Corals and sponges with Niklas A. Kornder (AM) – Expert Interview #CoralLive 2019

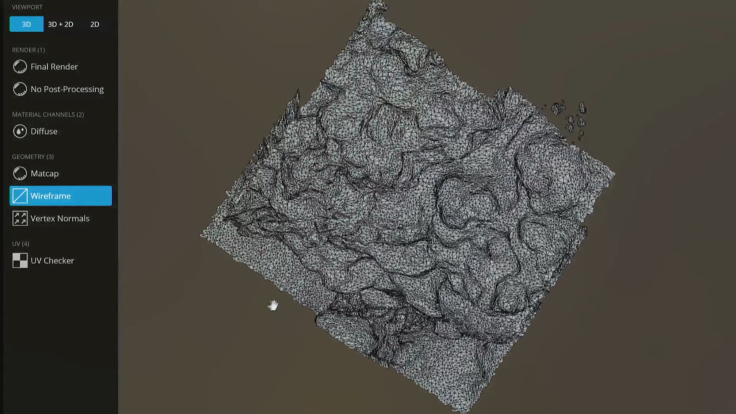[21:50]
What you do is you take a whole bunch of images from one structure, you feed it into the software and it creates this accumulation of data points.
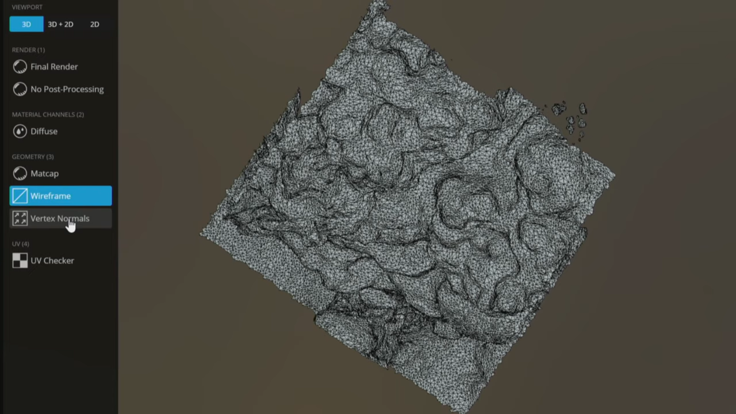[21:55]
And what you can then do is you can look at the direction of these data points and that tells you a bit more of the three-dimensional structure. So now you can get a 3D surface area.
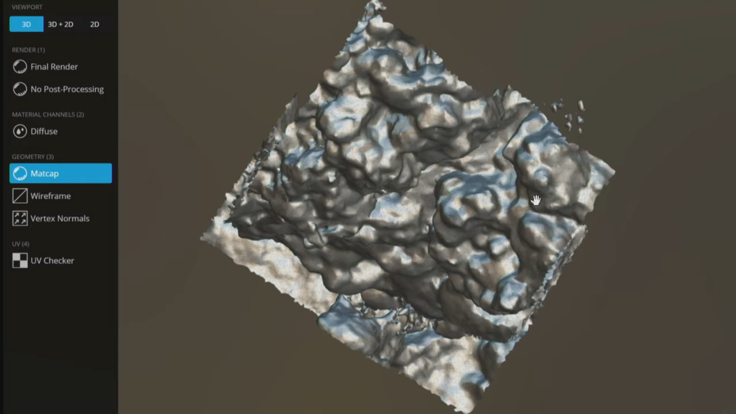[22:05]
And we already see here that this is not a flat structure, that we have several crevices,
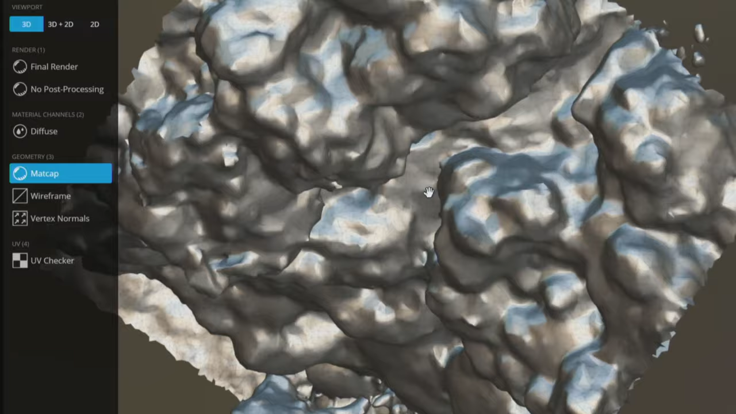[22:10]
indentations, that there's a lot more going on than just what meets the icon above.
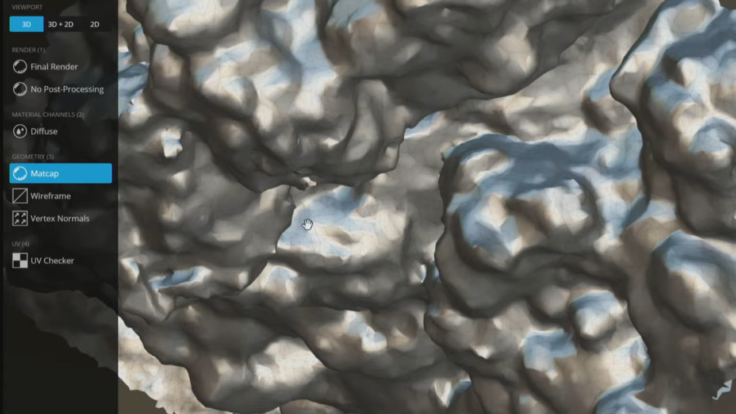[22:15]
And then we can give it some texture and take some of the imagery also and add those information, and even some shading.
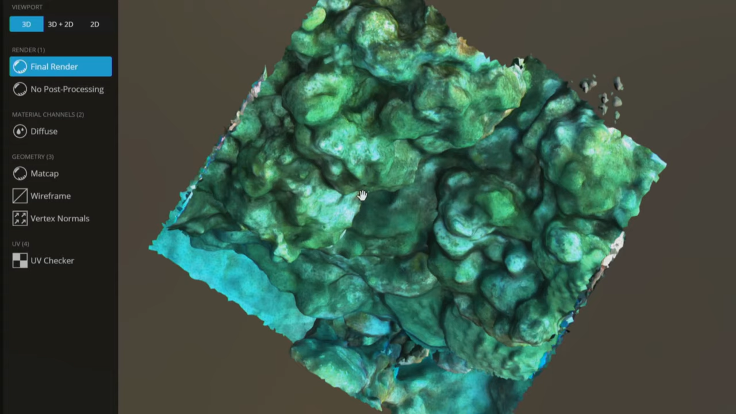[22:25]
So then we can see which surfaces are actually, you know, open and exposed to sunlight and which surfaces are not.
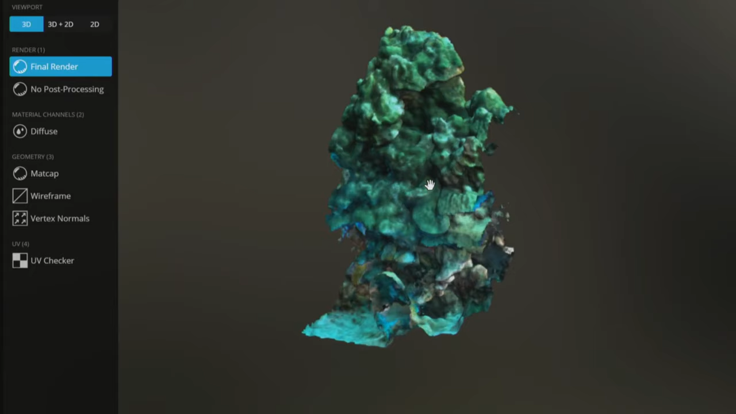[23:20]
So the total surface area that we have in this square meter of reef is up to 17 square meters.
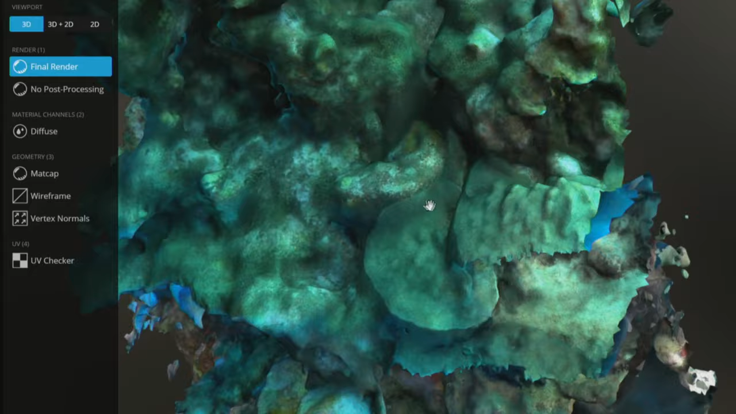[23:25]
So basically that's half an entire classroom of surface area just cramped up in this tiny little space.
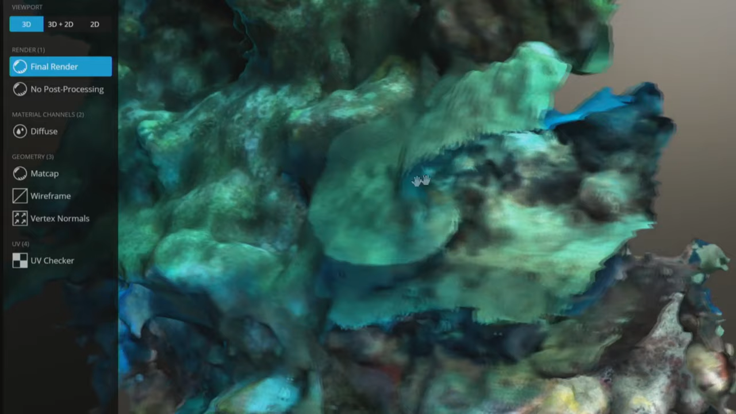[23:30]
And if you zoom that in, you can see that the communities in these cryptic spaces, it's very different from the community that we see on top.
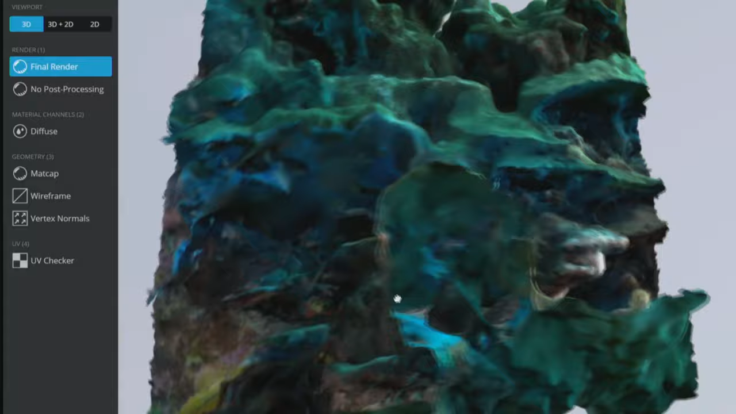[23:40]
Instead of, you know, these macroalgae and corals, we have a variety of filter feeding organisms.
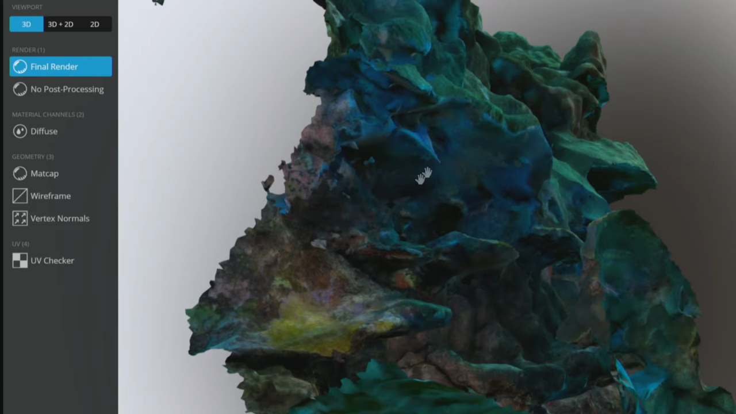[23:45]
The colorful things here, you see the yellow, the red, those are sponges. There's briozones, tunicates, all kinds of fancy animals that many people don't know,
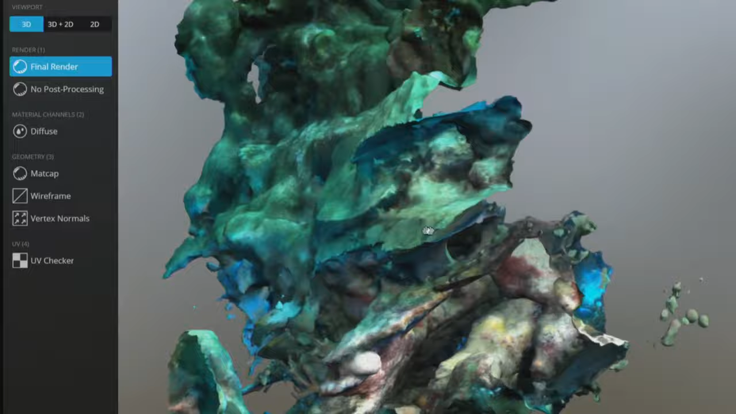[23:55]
but they do very important things on the reef.